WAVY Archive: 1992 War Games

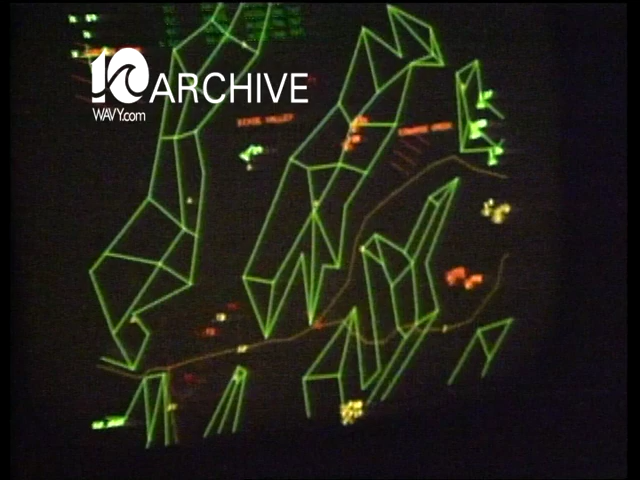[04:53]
a huge computer that can monitor and record an entire battle.
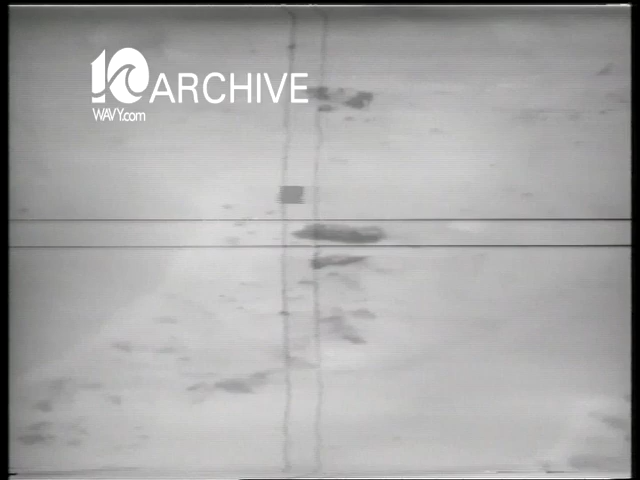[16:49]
Good track. It recorded the last moments of the target truck.